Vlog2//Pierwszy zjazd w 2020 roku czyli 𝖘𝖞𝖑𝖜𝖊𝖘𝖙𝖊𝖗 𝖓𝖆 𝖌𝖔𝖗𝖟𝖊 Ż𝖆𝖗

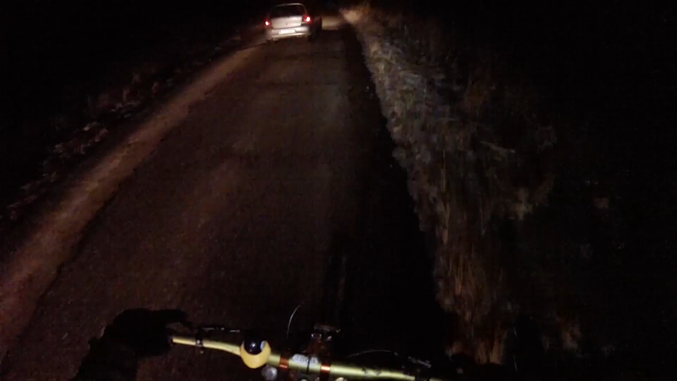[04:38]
Nagram wam relacje na górze Został mi około kilometr do szczytu Już tutaj zaczyna śnieg, a droga jest obledzona Jest wąska i...